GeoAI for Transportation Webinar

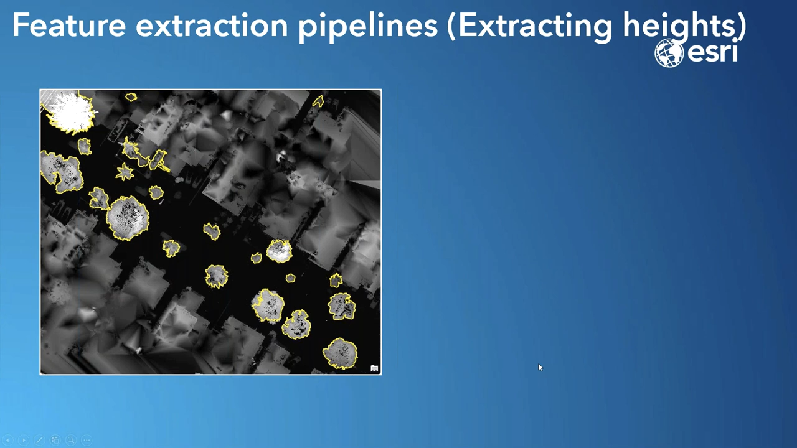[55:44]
So, in this case, we're actually using a normalized DSM layer to calculate the height.
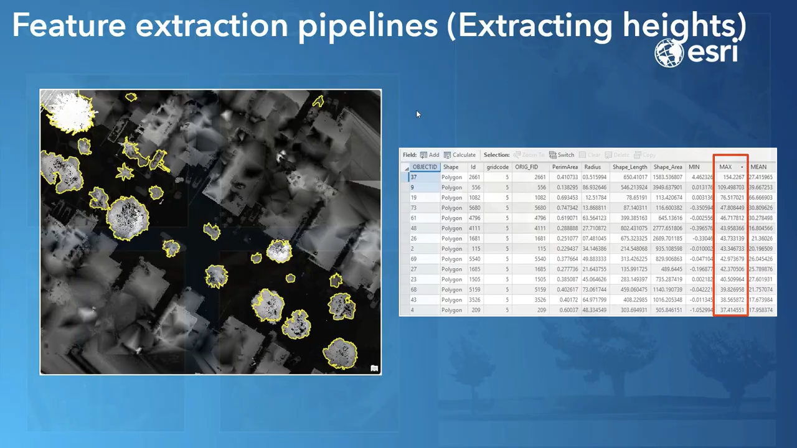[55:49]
And here's the finalized result where we see these points hovering over those trees.
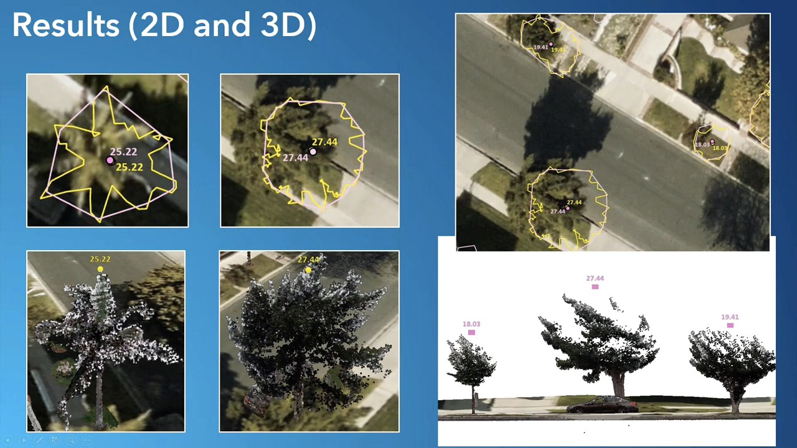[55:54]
So, everything has now been nicely digitized. And it's very easy to visualize as well in an information product such as operations dashboard or a web map.